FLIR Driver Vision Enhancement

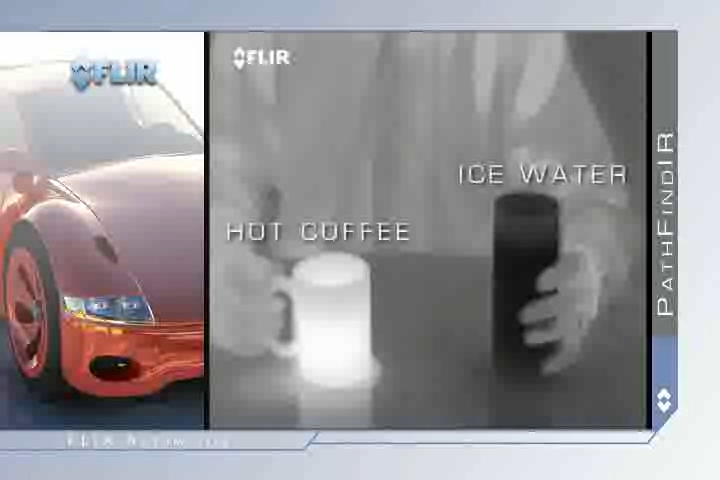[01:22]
Warm objects appear white and cooler objects appear black. And since it detects heat rather than light, the Pathfinder is not affected by oncoming headlights.